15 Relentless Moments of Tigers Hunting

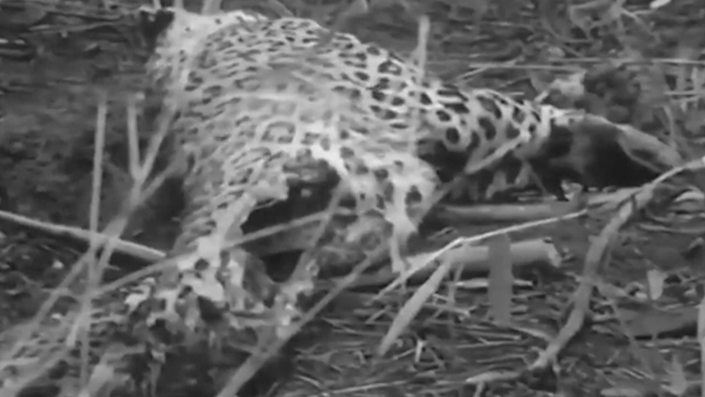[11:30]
after a tiger has killed and eaten
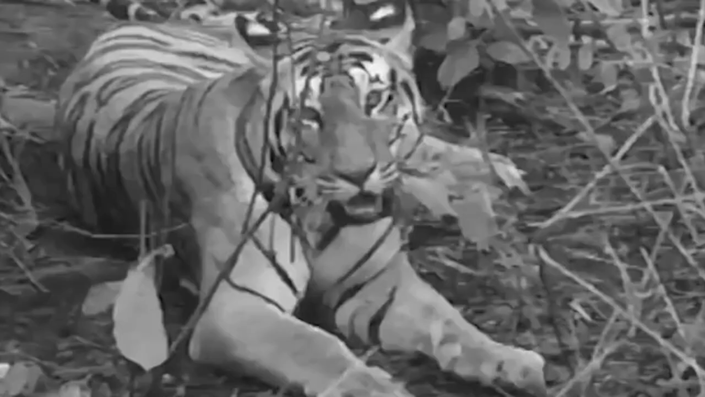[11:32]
all the contents of a leopard carcass
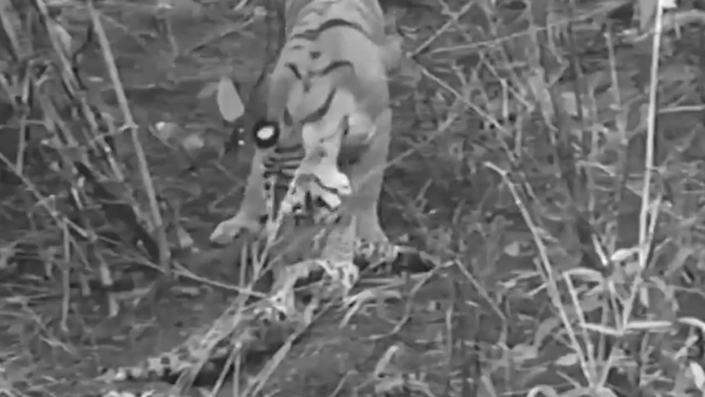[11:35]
the big tiger can be seen walking away with leopard skin which looks like an exotic carpet you would buy at a store it's so empty this